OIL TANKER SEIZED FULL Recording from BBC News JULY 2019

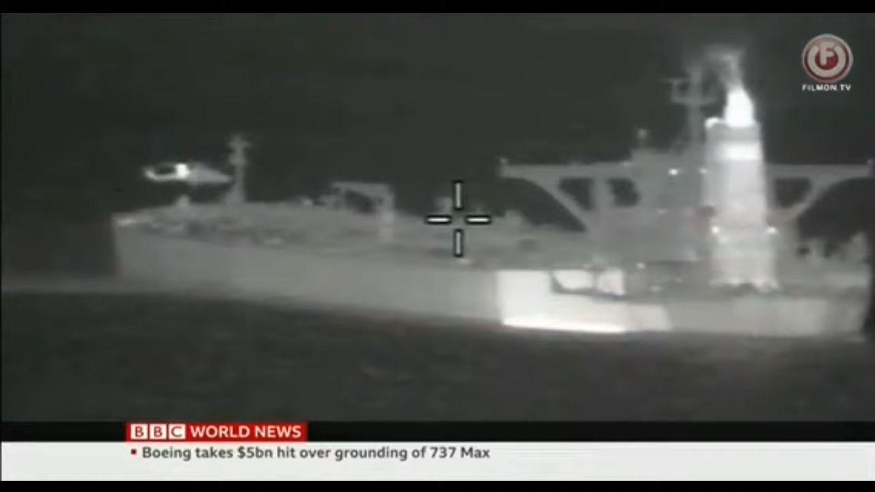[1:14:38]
Iran's actions are believed to be in response to this. The Royal Marines helping to seize an Iranian super tanker off the coast of Gibraltar earlier this month.
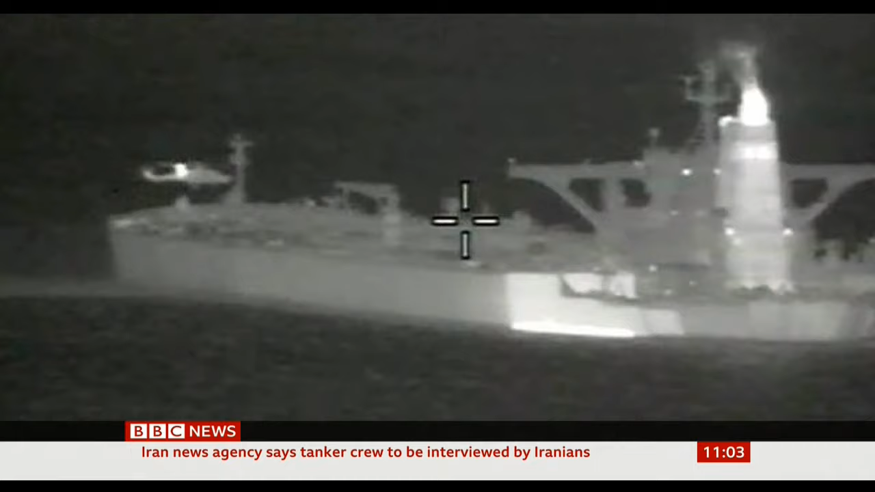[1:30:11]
this the Royal Marines helping to seize an Iranian super tanker off the coast of Gibraltar earlier this month Britain believed it was smuggling oil